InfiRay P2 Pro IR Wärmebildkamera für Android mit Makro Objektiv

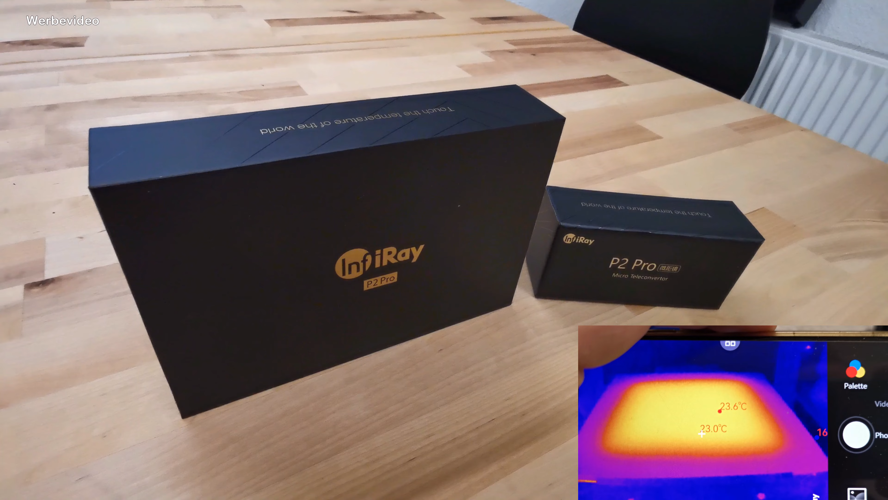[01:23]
Ja, ihr könnt sowas natürlich verwenden, um mal euer Haus zu überprüfen. Die Isolierung, die Fußbodenheizung, Wasserleitungen, vielleicht auch Lecks in Leitungen kann man damit überprüfen.
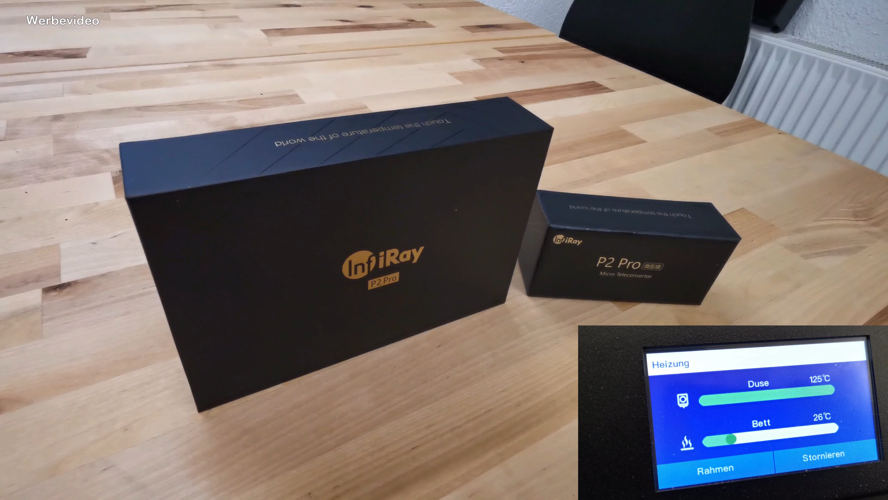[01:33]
Ihr könnt sonstige Fehlersuchen machen bei elektrischen Geräten. Wir werden gleich einiges mal ausprobieren. Ihr könnt zum Beispiel auch im Kfz-Bereich Motorteile überprüfen, wo es heiß wird, ob irgendwie der Kühlkreislauf funktioniert oder so. Wie gesagt, wir werden da gleich einiges ausprobieren. Die Bildwiederholfrequenz ist mit 25 Hz
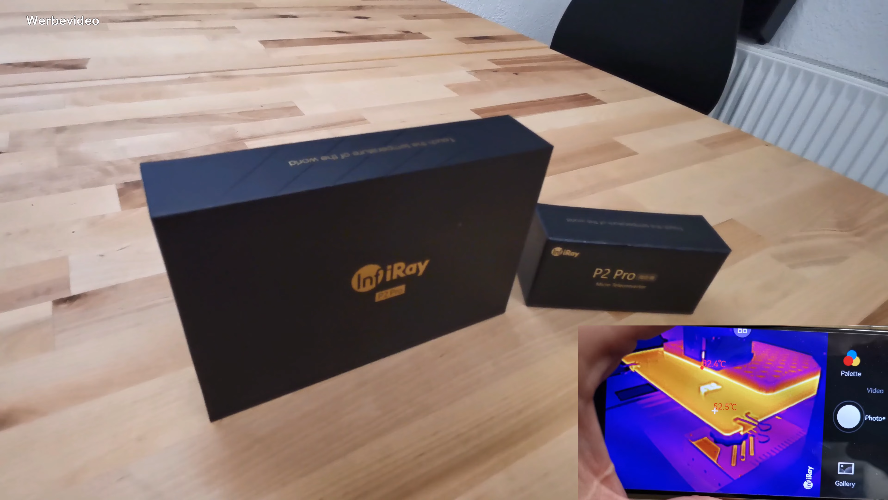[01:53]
angesiedelt und die Kamera zeigt uns Temperaturen von minus 20 bis plus 550 Grad an. Ihr könnt euch dazu eine kostenlose App runterladen. Und jetzt würde ich sagen, gucken wir sie uns erstmal physikalisch an.
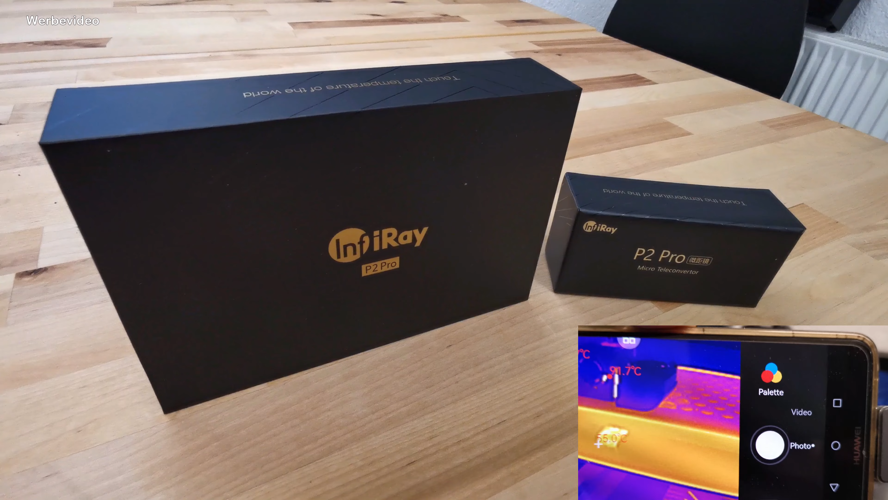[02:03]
So sieht das Ganze dann geöffnet aus.
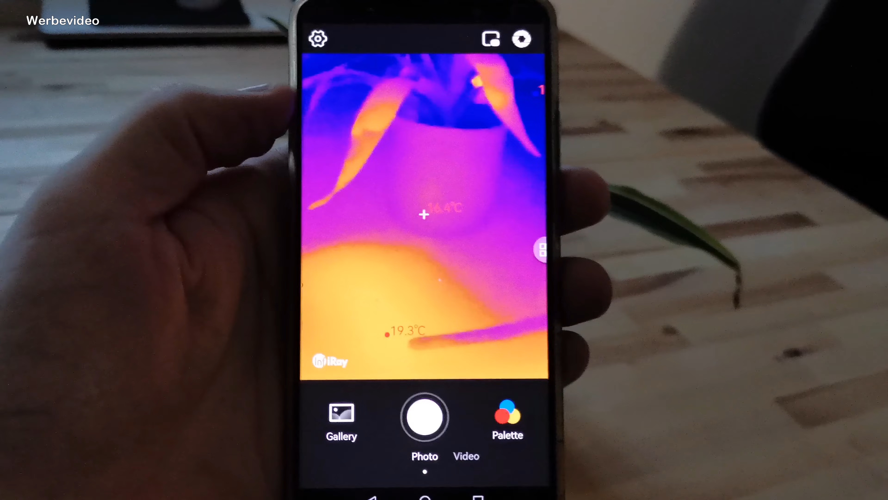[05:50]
Müsst ihr suchen im App Store. Und dann bekommt ihr die App und dann ladet ihr die runter.
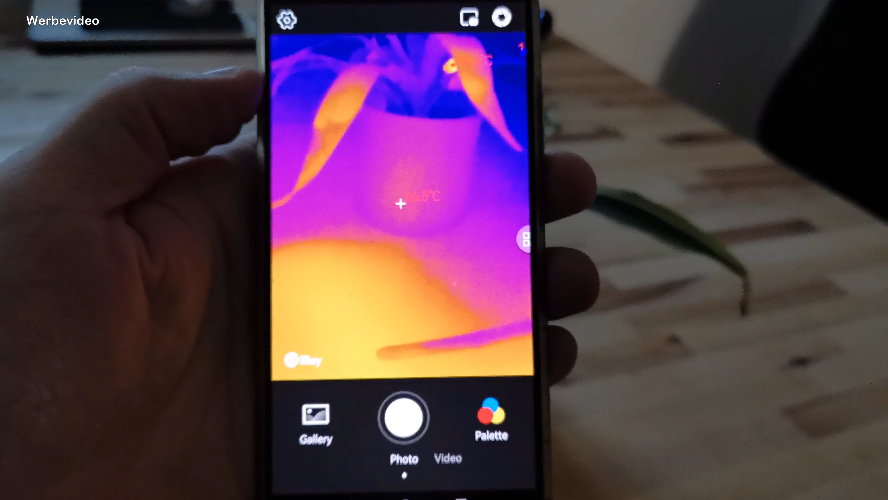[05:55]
Und dann könnt ihr die Kamera hier unten einstecken. Oder wie ich das euch vorhin gezeigt habe, mit dem Kabel verbinden.
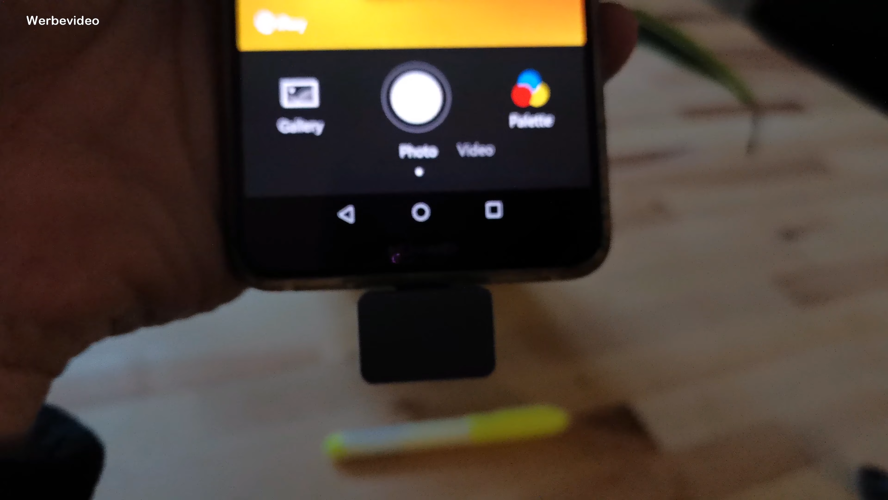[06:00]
Und dann habt ihr auch hier schon die Möglichkeit, direkte Thermalbilder euch abzurufen.
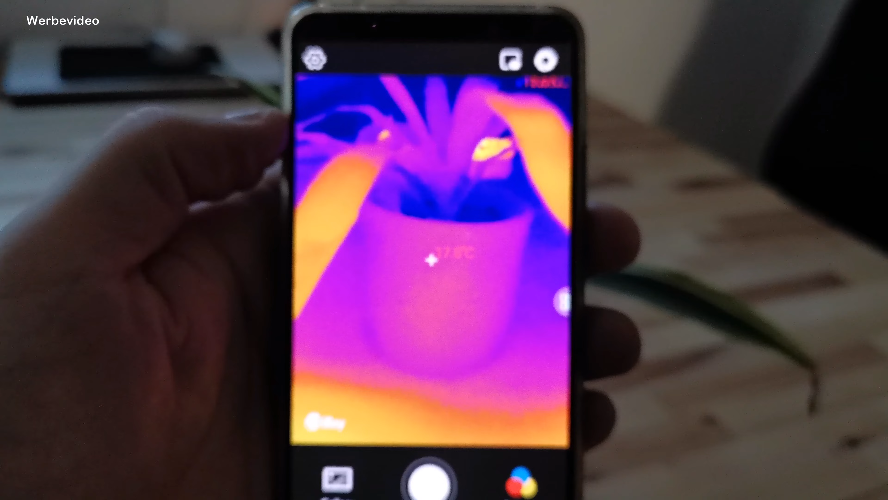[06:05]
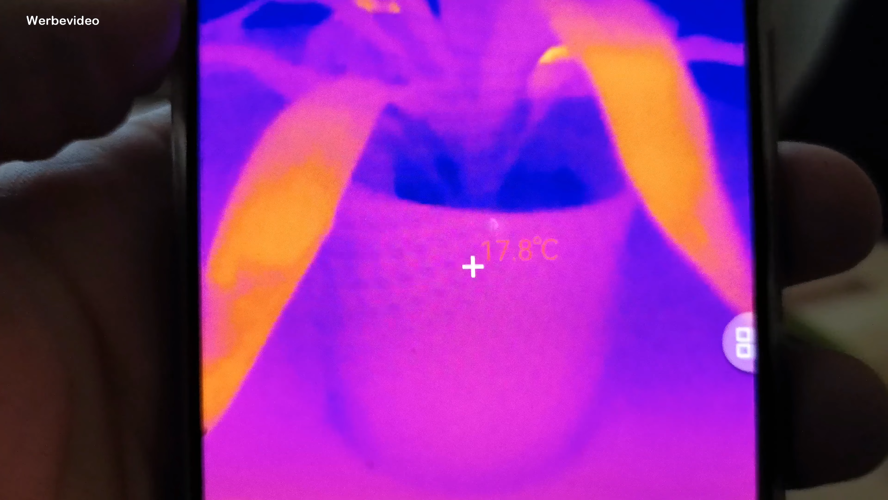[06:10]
On screen: spot 17.8°C
Und ihr seht hier, in der Mitte steht dann auch die Temperatur. Und er macht auch weitere Temperaturunterschiede.
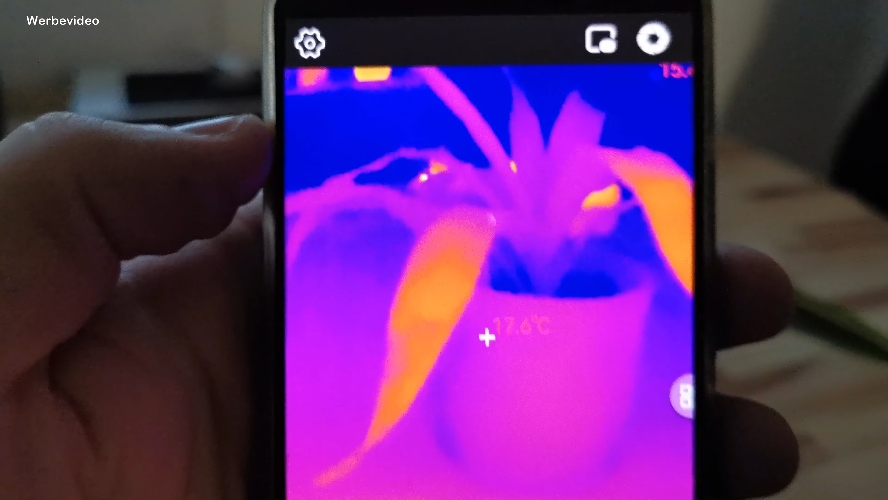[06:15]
On screen: spot 17.6°C
Also oben ist das jetzt angezeigt mit 15, noch was gerade.
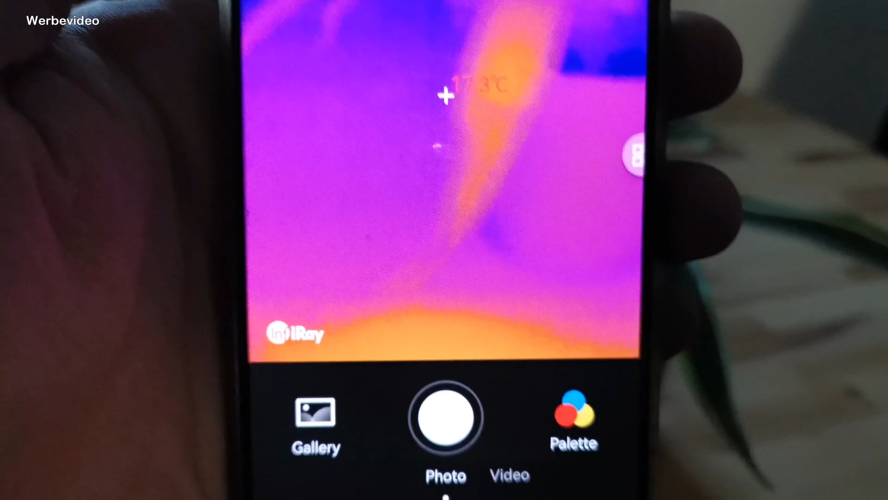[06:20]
Also überall, wo er etwas wahrnimmt, was vielleicht anders temperiert ist, dann zeigt er euch die aktuellen Temperaturen an. Das kann man alles noch etwas genauer machen.
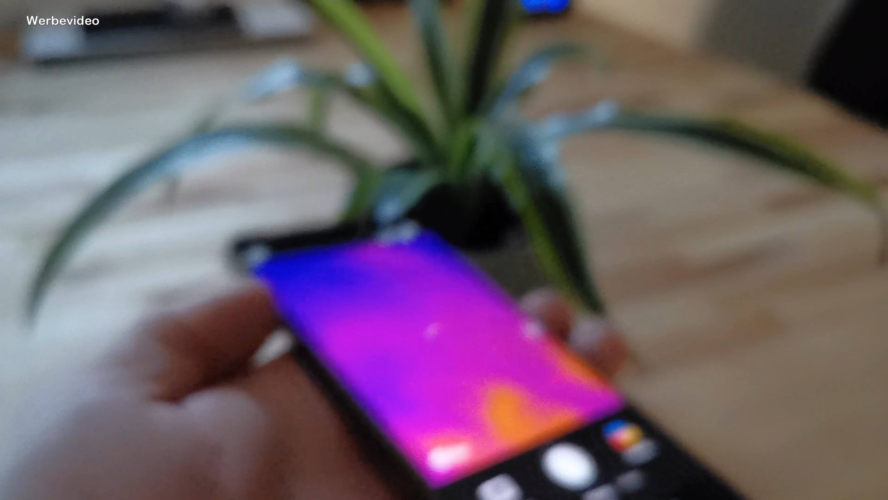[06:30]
Ihr könnt natürlich hier unten auch dann gleich ein Foto machen davon und das Ganze in der Galerie dann abspeichern.
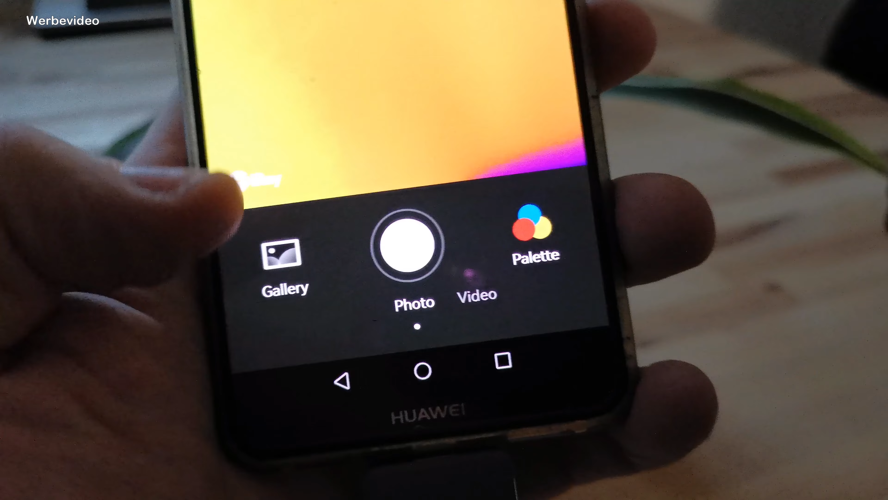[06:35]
Ihr könnt ein Video davon anfertigen.
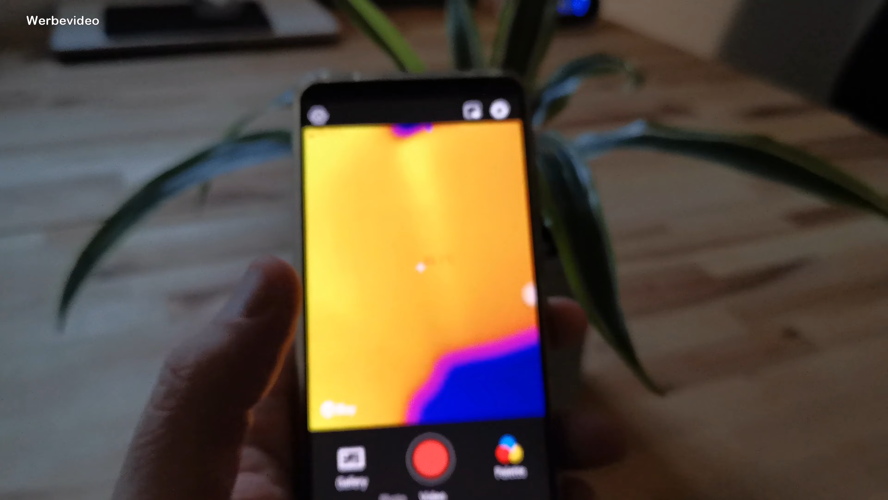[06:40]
Wenn ihr zum Beispiel für den Hausbau oder irgendetwas braucht, wenn die Fenster undicht sein sollten oder sowas, dann kann man das natürlich da drüber machen.
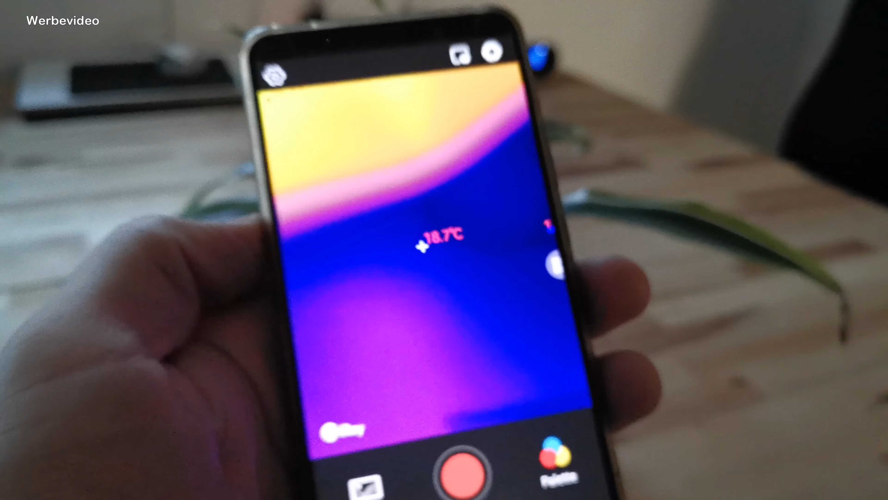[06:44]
Ihr habt Bild-in-Bild-Funktion. Das ist diese Funktion hier oben. Die werde ich jetzt einmal einschalten.
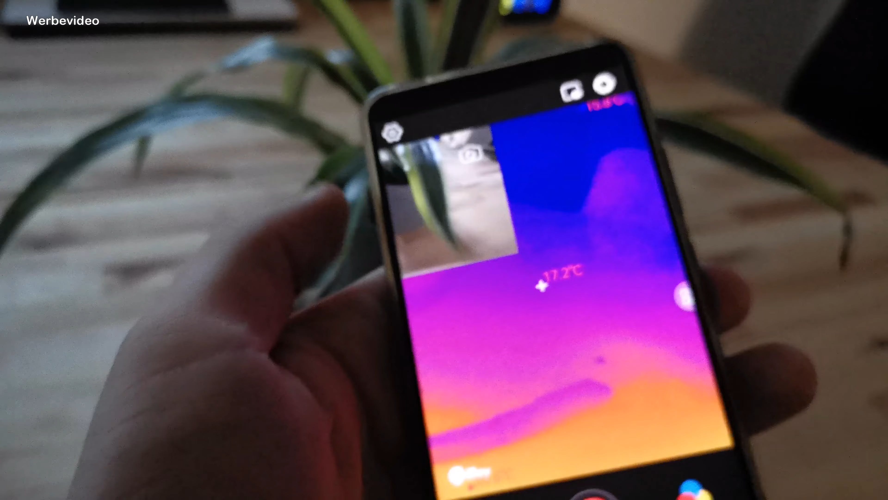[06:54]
Und dann seht ihr auch das Klarbild, also von der Handykamera jetzt aufgenommen.
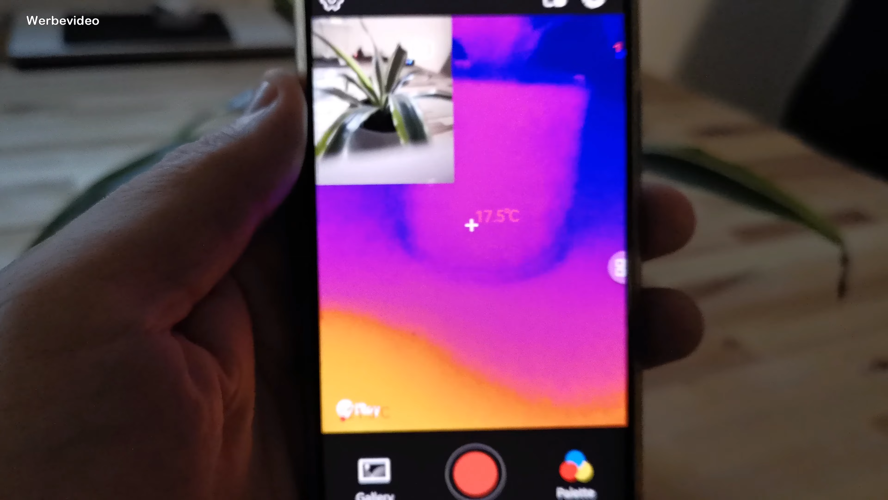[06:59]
On screen: spot 17.5°C
Und unten seht ihr dann das Thermalbild dazu.
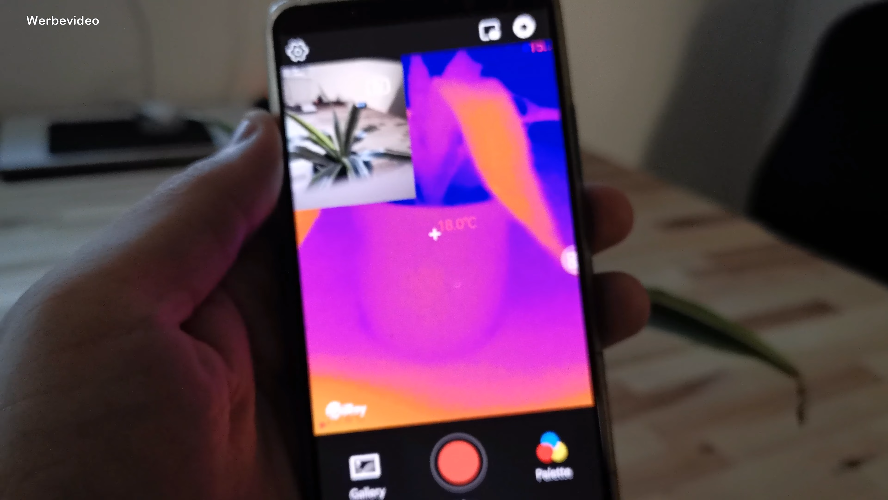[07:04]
Und auch das könnt ihr dann aufnehmen oder als Video speichern, je nachdem, so wie ihr das haben möchtet, damit ihr das dann später auch zuordnen könnt.
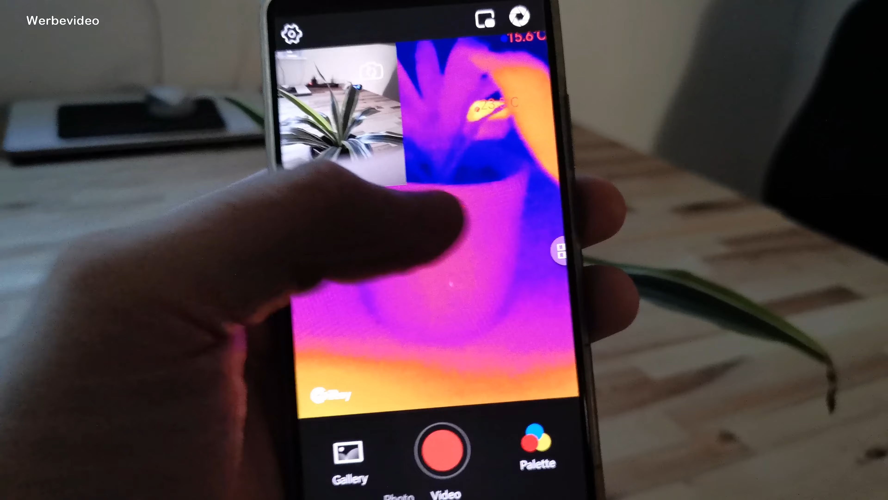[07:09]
Was war denn das jetzt eigentlich? Das ist natürlich auch mal ganz wichtig.